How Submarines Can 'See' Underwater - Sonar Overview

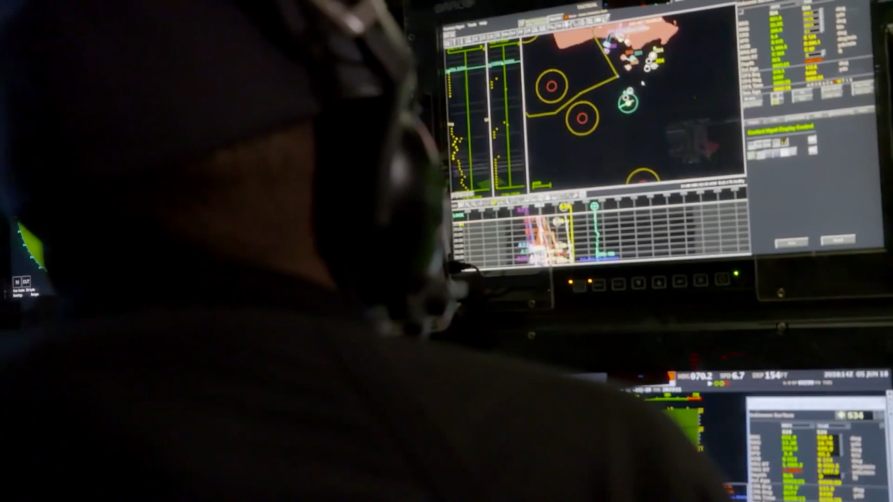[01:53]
These varying frequencies are designed to give you much more information than the basic ping you hear in the movies.
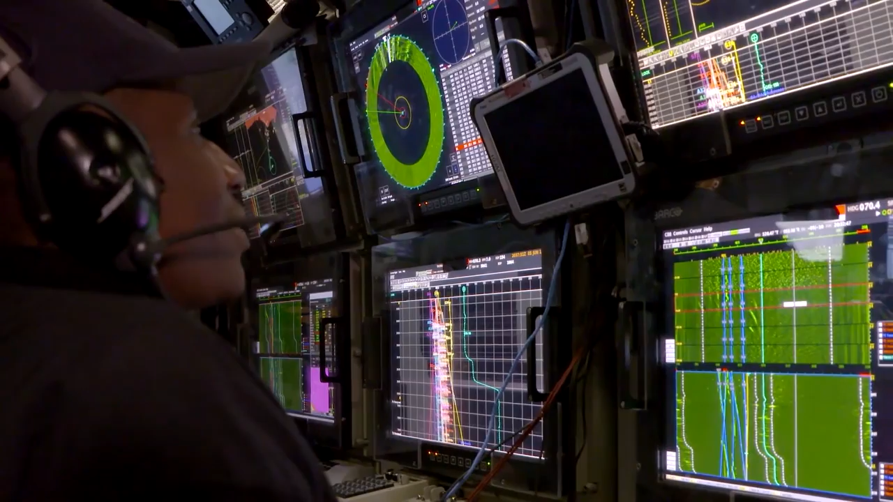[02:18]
Passive sonar is just listening for sounds, not emitting any yourself.
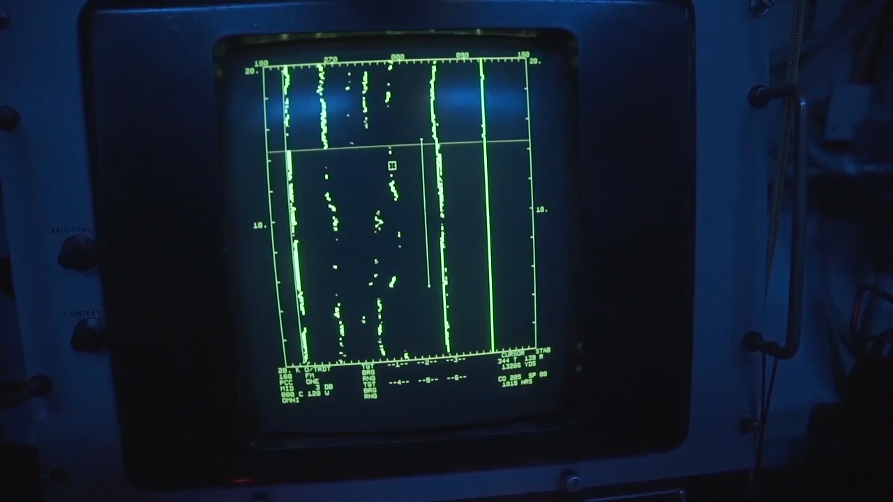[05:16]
So now you know what direction the sound is and what is creating that sound, but you still don't know how far away it is.
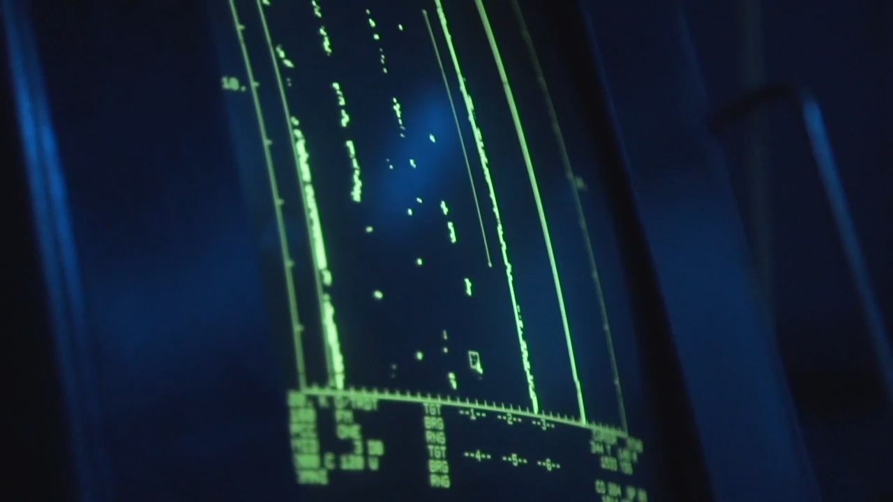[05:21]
You know it's somewhere along this line, but not exactly where.